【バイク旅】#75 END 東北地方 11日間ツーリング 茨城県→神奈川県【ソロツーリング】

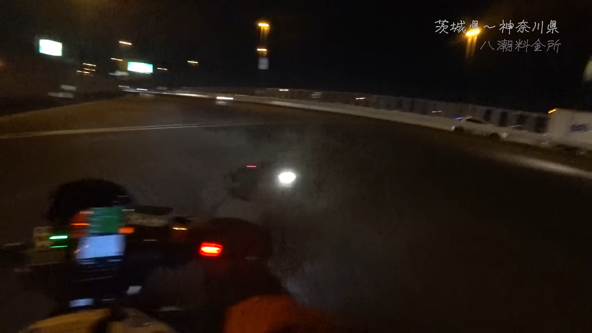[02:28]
一応一応ETCと一般併用してるところに入ったけど入ったら着いたなんだこれ初めてなんだけどそして東京都入りましたスカイツリーのてっぺんがきらめいてる綺麗
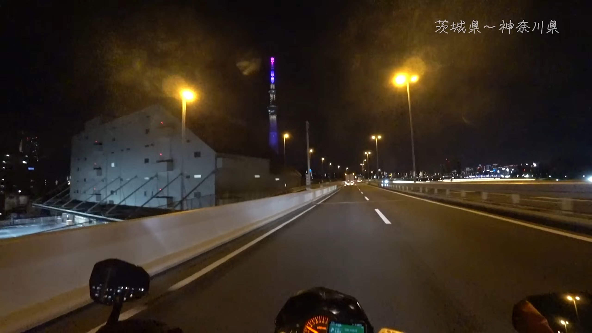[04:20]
これ以上近づくとバイクに乗りながらヘルメットに付けたカメラで撮りづらいんだよねすんごい上の方向かないといけないからバランス崩れるこの先で都心環状線ですねはいこれでC1ですね